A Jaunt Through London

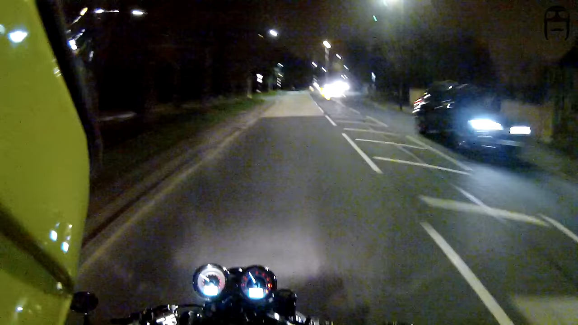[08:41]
See if I can kill some wombles, shall I? Wimbledon Commons, just to our left. Can I see any? Can I? No. Can I fudge? No, it's very good fun to catch up with my friend. He shouted hello and goodbye. Now, it's his wedding in the summer, so it was nice to catch up with him before that all kicks off.
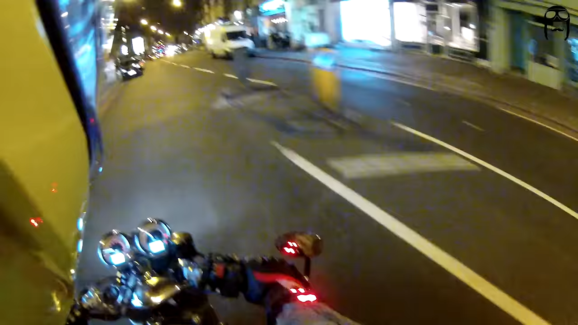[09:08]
Putney Arts Theatre. I've done a few shows there, I'll tell you. Ha! Now, I lived here for 4 years in a flat up here somewhere. There's a shops there, and over that archway there, there's people in there. In my flat, bastard! Goodness knows how expensive that flat is now.
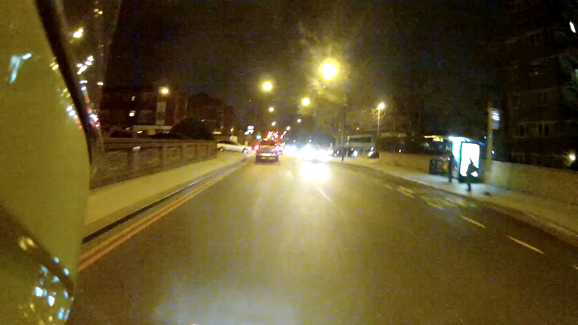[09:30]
Oodles and oodles, I'd have thought. It's weird riding around places like this that I used to know so well. I used to cycle all the way along here and go round and round Richmond Great Park. That was bloody good fun, I'll tell you.
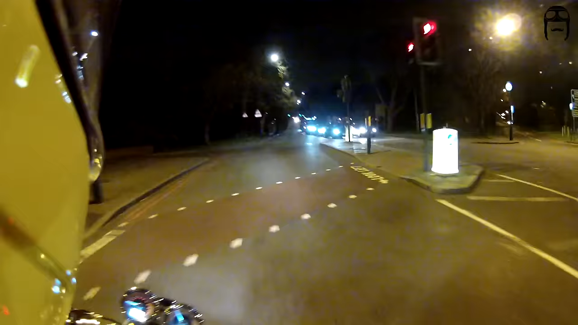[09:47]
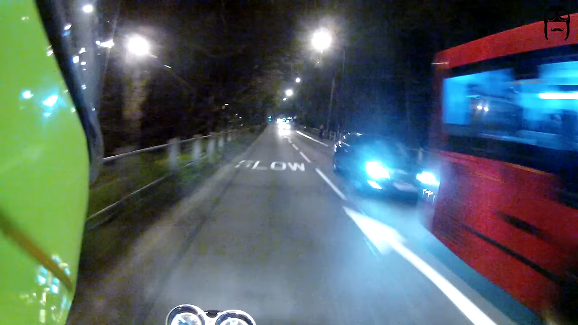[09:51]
Right, this is Barnes Bridge, where Mark Boland died by driving over here and hitting a tree.
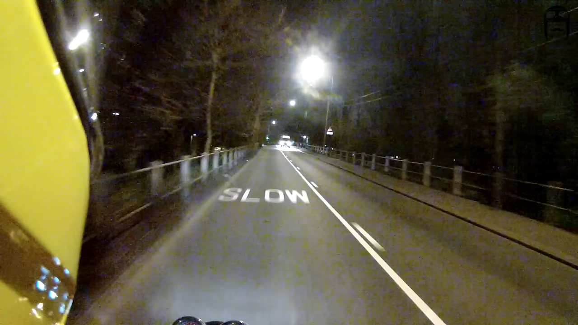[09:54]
Anecdotal evidence was that he was either drunk or drugged. But I believe family and friends say that he was completely sober. Ah, well, that was in the late 70s, early 80s, I believe. Talented chap. Definite loss to the music industry. Right, time to go through Barnes, I believe.
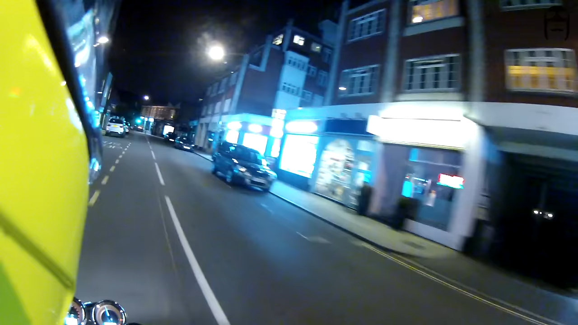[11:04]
Can't remember which side of the road it is. The Real Cheese Shop.
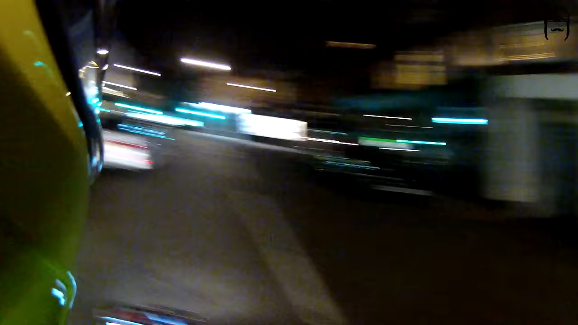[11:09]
There it is. Tell you what, the name of that shop was the giveaway that it was a cheese shop called the Real Cheese Shop. Well, there's Barnes Railway Bridge. The Thames is just to the right here.
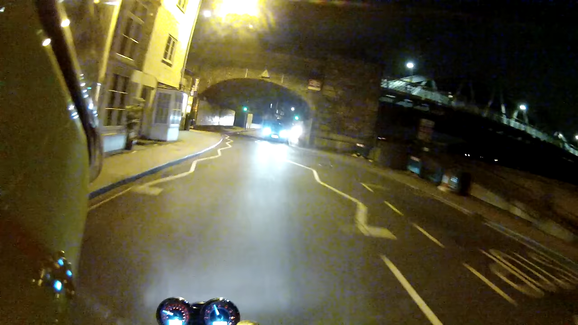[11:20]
Many a weekend I spent rowing up and down and underneath this thing. Up and down the river underneath the bridge. Gosh, there it is.
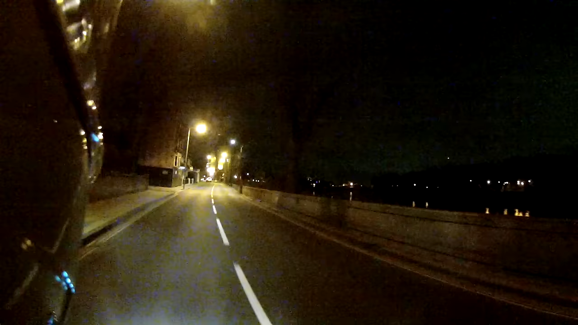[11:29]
Can you see it? Can you see it? Hello, River Thames. Hello. Budweiser Brewery is just there. Just about to go over Chiswick Bridge, which is the start line for a lot of the races on the Thames, but also the finish line. But the finish line for the Oxford and Cambridge boat race. So, right. Time to go around the back end of Chiswick. Just round the back. Whee!
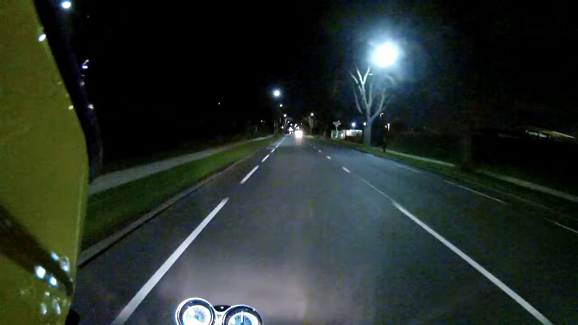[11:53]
Possibly not the fastest way to go, but in bad traffic it is, because you get to cut out a lot of the crap. Watch out for foxes and badgers. Badger.
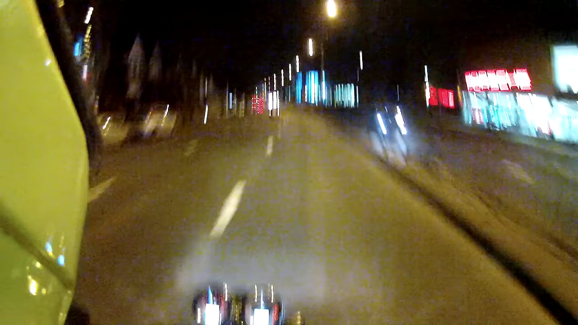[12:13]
I love this bike. And there you go, I'm on the M4, the main overpass, on our way out of London, Londinium. So, that was a quick route from where I work in an airport in the east of the London to Wimbledon. Get round the back of Putney. Chiswick. In fact, near Kew, to be honest.
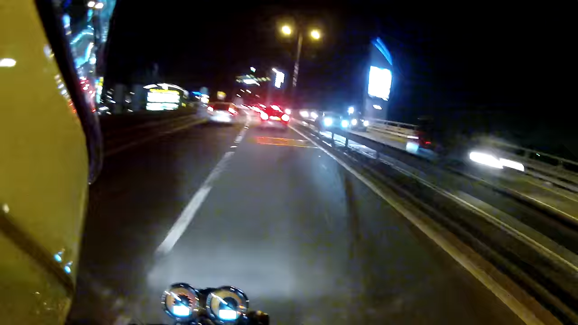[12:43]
And then up onto the M4 overpass. Whee! Simples. Tally bally ho, thanks for watching. This hasn't been the most exciting vlog in the world ever, but there you go. This is the exciting life of the captain. Bye. Oh, and by the way, the final bit of footage I have at the very end with my emblem getting bigger and smaller, with the bit at the end with my emblem and the sound of an engine,